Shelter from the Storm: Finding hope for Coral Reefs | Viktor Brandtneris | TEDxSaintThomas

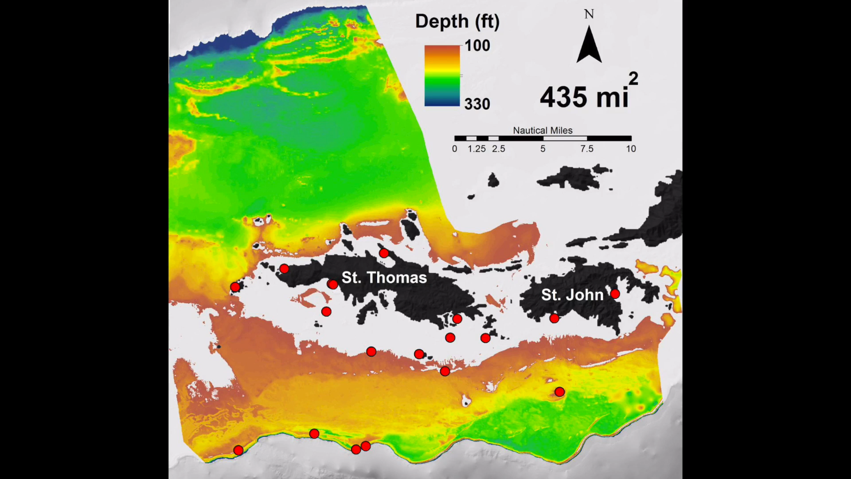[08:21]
We've been talking about these five deep reefs, these 19 total reefs that we've been monitoring up here.